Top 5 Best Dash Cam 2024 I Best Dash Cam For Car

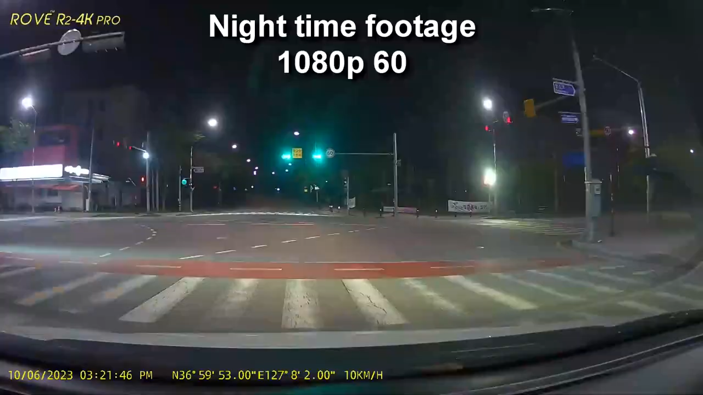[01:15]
The clarity and sharpness are leagues ahead, thanks to its Ultra HD recording capabilities.
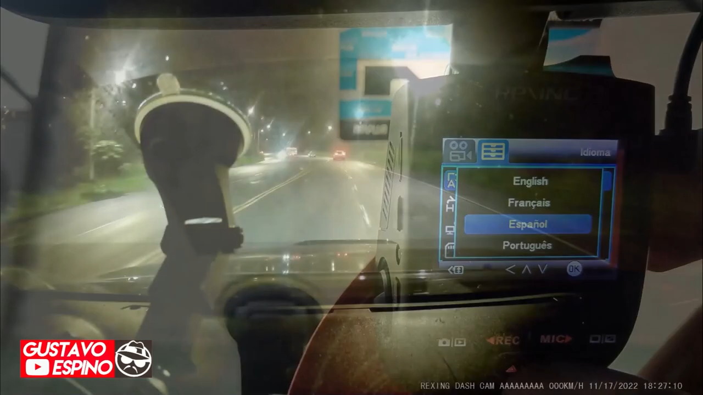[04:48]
Its low-profile design makes it an inconspicuous companion, blending seamlessly into your car's interior.
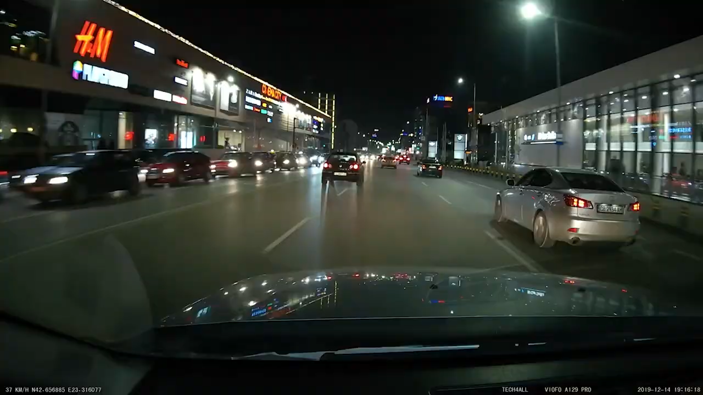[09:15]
The 4K resolution doesn't just offer exceptional video quality,
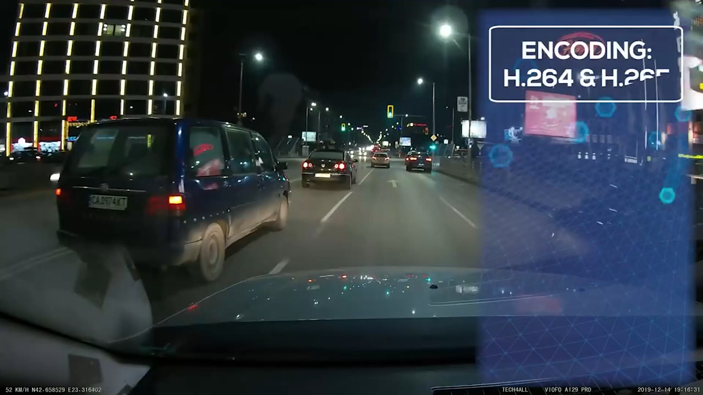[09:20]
it grants you peace of mind while driving. Its capability to capture finer details could be a game-changer in unexpected situations. Reading license plates and street signs becomes effortless, aiding in potential accident claims or disputes. Navigating through the settings and functions of the Viofo A129 Pro Duo is a breeze.